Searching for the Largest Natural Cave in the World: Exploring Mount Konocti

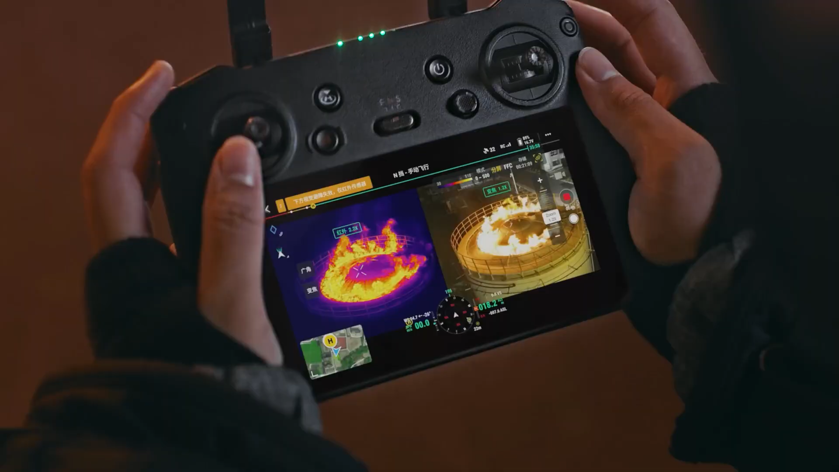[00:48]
Once I identify possible connecting vent locations using the thermal camera drone,